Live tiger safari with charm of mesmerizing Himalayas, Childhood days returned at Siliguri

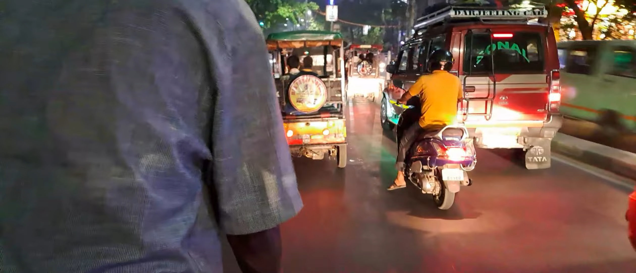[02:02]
সামনে এখানে একটু জ্যাম হয়ে গেছে, অনেকগুলো টোটো এসে গেছে সামনে।